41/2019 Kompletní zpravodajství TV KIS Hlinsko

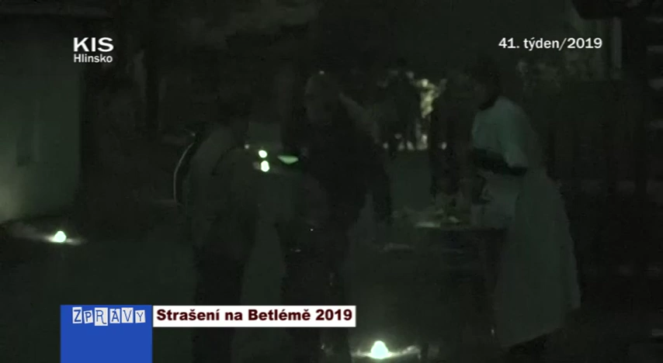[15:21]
prošlo strašidelnou trasu nejméně 500 účastníků, podobně jako v loňském roce.
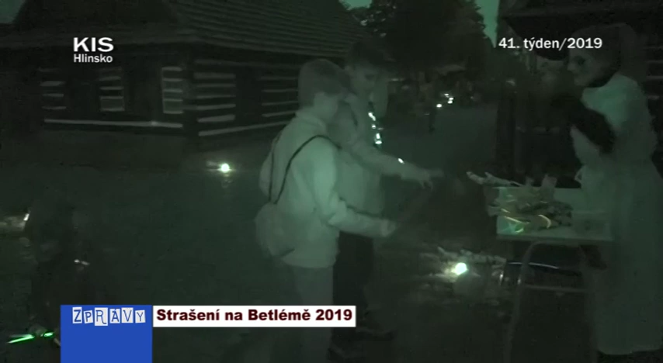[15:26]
Brána do světa dobrodružství se pro všechny otevřela v 18.30,
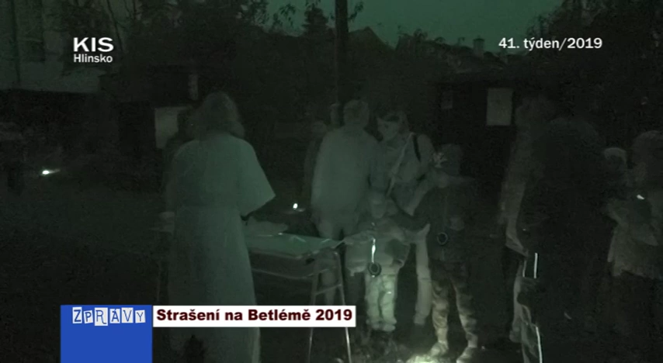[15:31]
pouštělo se po skupinkách, z nichž poslední vycházela o půl desáté.
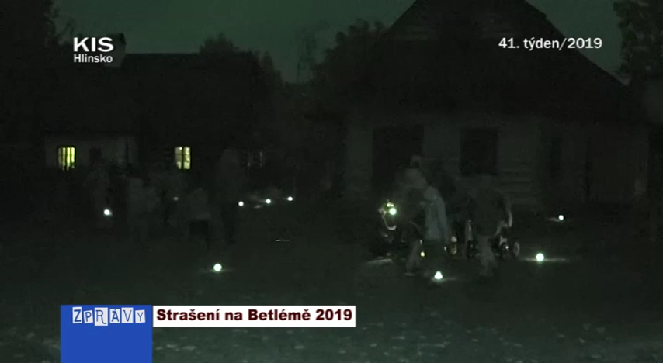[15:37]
Na odvážlivce čekalo celkem 14 stanovišť, na kterých potkali mnicha, řízkot, mumii z Egypta nebo známého mluvícího Theodora.
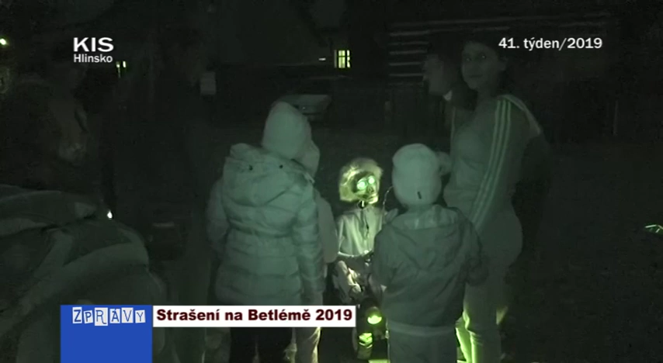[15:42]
Čekali na ně i dýnoví človíčci, pavouk, dva veselý klauni, opičák, zombí, krvavá mery, zlý klauni,
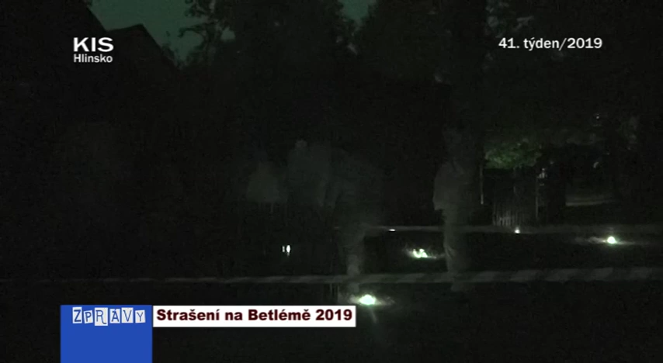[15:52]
alchymisté, čaroděj se svou čarodějnicí a na konci museli účastníci projít peklem. Na startu každý platící účastník dostal vracenku, kterou předal právě v pekle a poté mohl získat odměnu za odvahu na strašidelné cestě.